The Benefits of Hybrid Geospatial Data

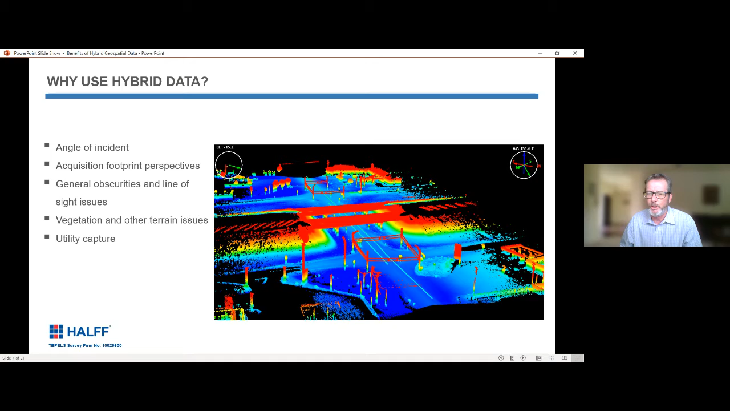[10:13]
as you're driving along the road which can include cars um or vegetation and then also we're looking sometimes just to get utility captures and so there's different methods that are you know particularly a little bit better or more suited uh for one type of utility over another uh so one thing to talk about here is the angle of incident and two examples that i have up there is the angle of
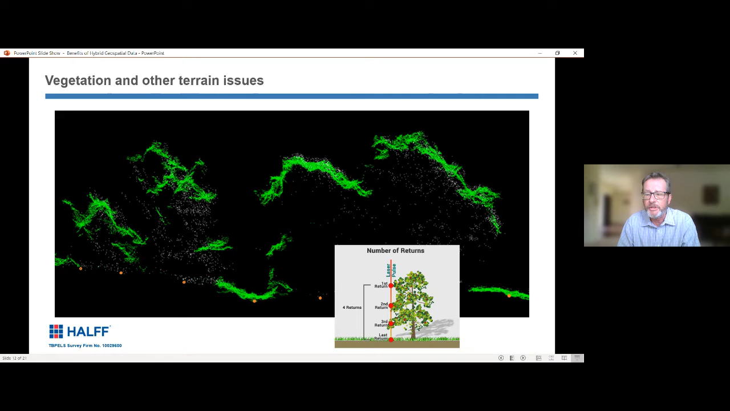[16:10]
so in many instances when we do have a heavy tree canopy we can fly it with manned aircraft or with a drone and still cut through a lot of that tree canopy and vegetation using lidar and then i also mentioned utility capture is one of the things that we take into consideration when we're looking at a project and we're deciding upon which type of data collection is going to be the best to use i've got some examples here of power poles but we collect this data any number of ways principally by using terrestrial scanning methods but we can also catch a lot of this with our mobile lidar system driving it down the road